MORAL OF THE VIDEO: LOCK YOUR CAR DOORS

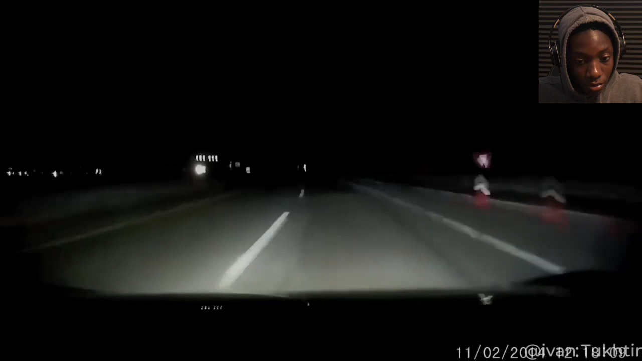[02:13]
While driving the New Jersey turnpike late at night in front of him were two traffic cones a black car and a man wearing jeans Whoa, whoa, whoa, whoa Hey, I'll do the singing that cop this day. I'll run over you, bro Would you approach me like he's following you, bro? I'm ready over these cones and you look at this man dash cam Clearly shows the cones car and all that is seen of the man are his blue jeans walking towards tootin's vehicle and he's black respectfully He's black.
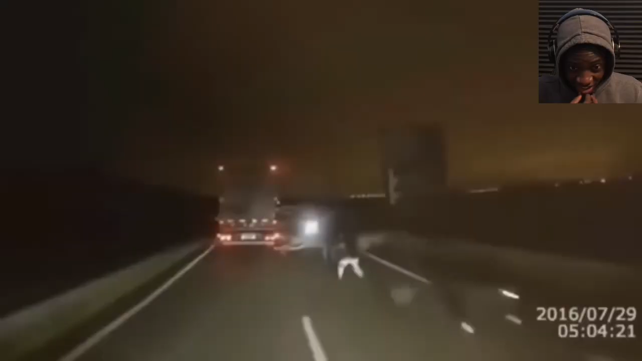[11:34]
causing the truck with the dash cam to honk its horn Oh Several men with flashlights appear on the road and start throwing rocks at the truck attempting to make it stop They also use tree branches as makeshift roadblocks Hey, hold on hold on.
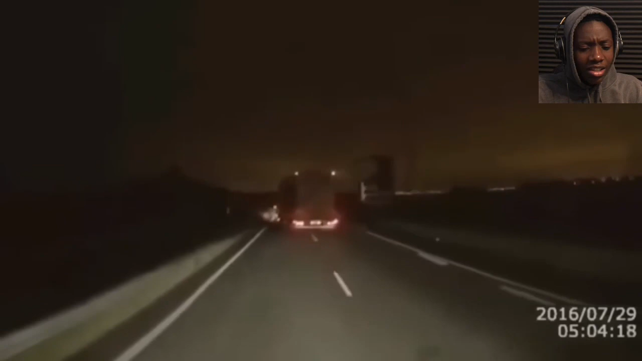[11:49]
They're throwing some rocks and stones out my car The car that I paid for my hard-earned money boy
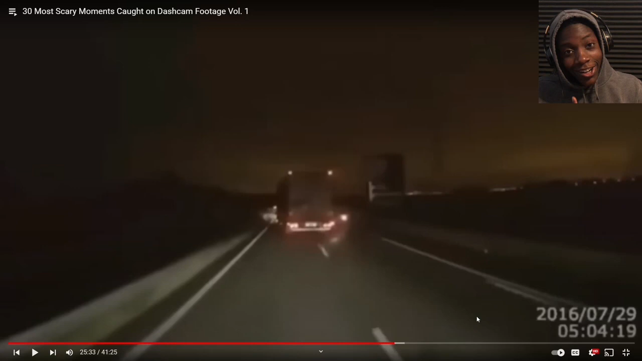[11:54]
Hey, the best to get up done was just honk at me or just put your hands in the waist and I hold on a stop like that But they thought the best option was to throw rocks And stone my car. How about stone you obstacles the truck smashes through the branches and keeps driving bro That stopping could result in injury or worse. Are you serious? Also, they were honking I guess I guess long it wasn't working Dude